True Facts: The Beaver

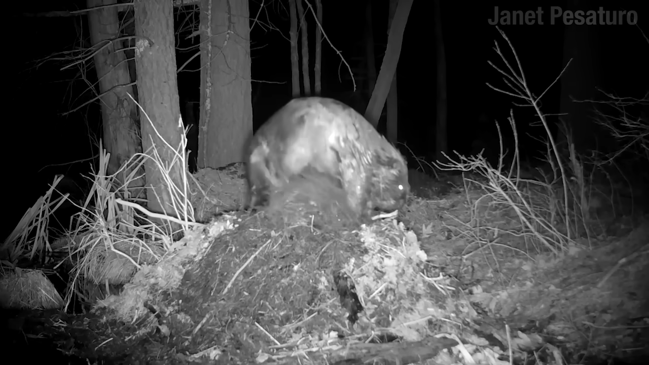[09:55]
You get a whiff of that, you know whose turf it is. It's also how females communicate that they are ready to mate.